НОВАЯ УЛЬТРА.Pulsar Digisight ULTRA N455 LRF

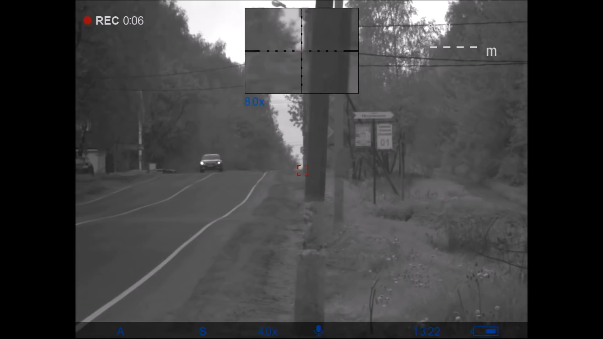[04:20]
Как вы понимаете, делал я это неоднократно и не только на столбах.
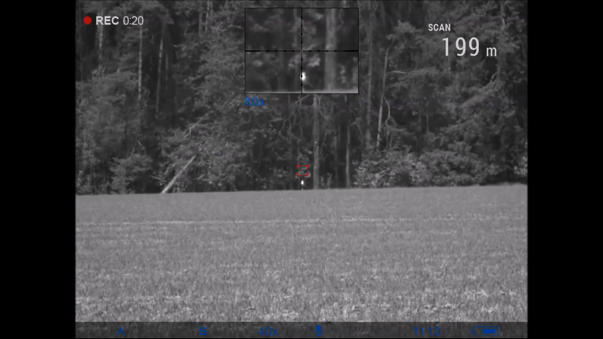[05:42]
Прицел показал 199 метров. Сейчас проверяем другим дальномером.
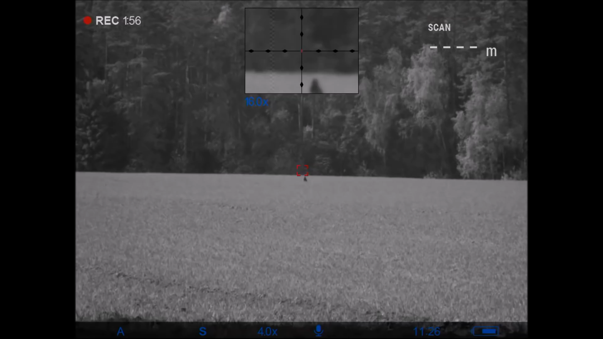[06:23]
Рабочая дистанция для дальномера обозначена какой-то там запредельной цифрой.